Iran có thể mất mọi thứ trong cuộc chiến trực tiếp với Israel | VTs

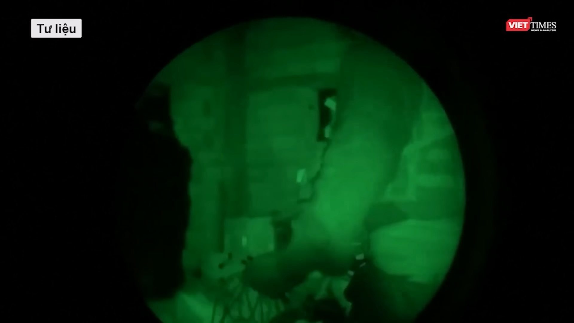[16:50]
Ezi Zaban, đã phát hiện một căn nhà nhỏ tại đó được Hebollah sử dụng, làm lối vào căn cứ dưới lòng đất.
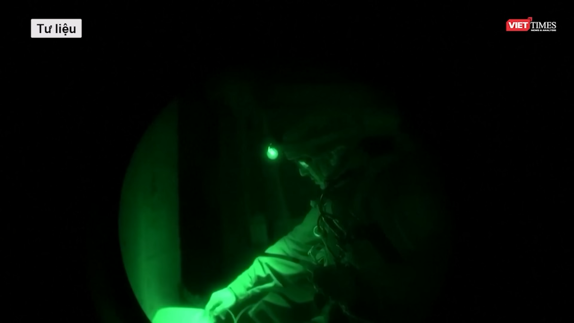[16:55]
Sau khi thâm nhập vào bên trong, lính IDF chia thành từng tốp và tiến hành khám xét.